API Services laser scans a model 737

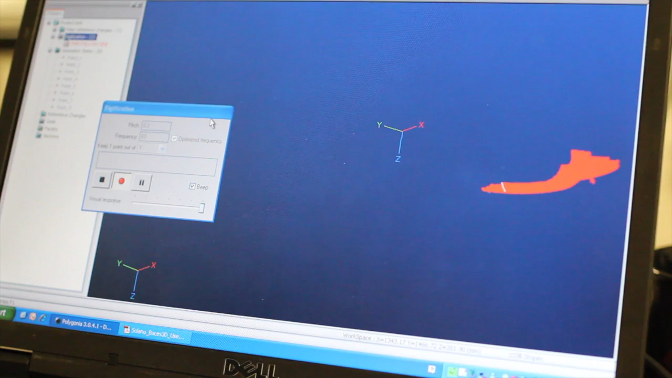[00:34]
We now have an option to create an exact surface which is not perfect and contains curvatures and tangency within the surface.
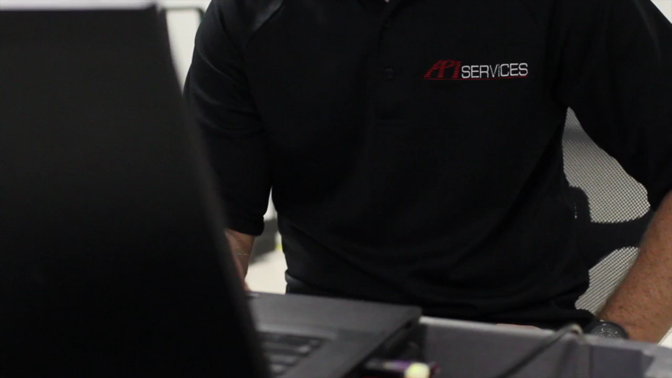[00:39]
This follows the surface as close as possible.
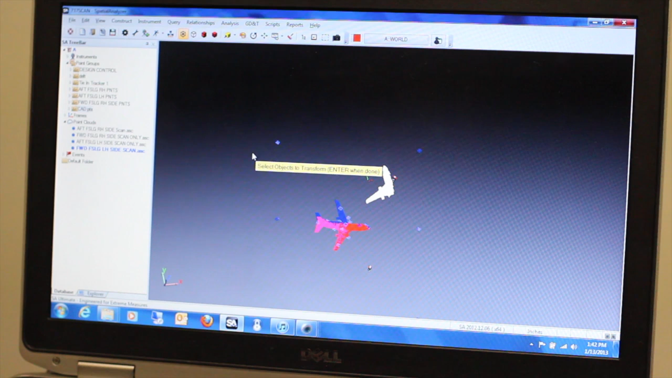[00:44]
The other option is to make a true machinable surface, which is a parametric surface that is a best fit surface to the scan data. As the surface process is taking place, we utilize deviation analysis to interrogate each surface to the scan data.
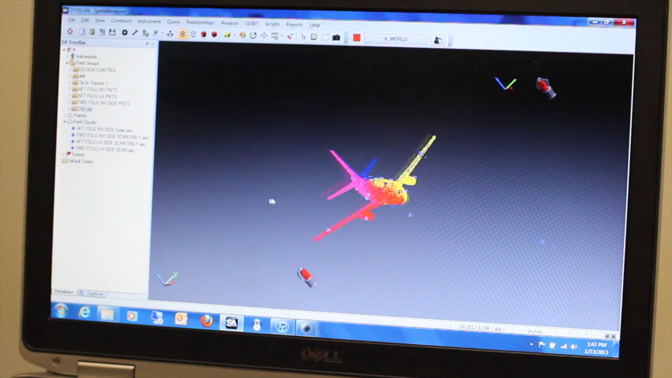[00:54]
This verifies the customer's accuracy of the fit to the surface.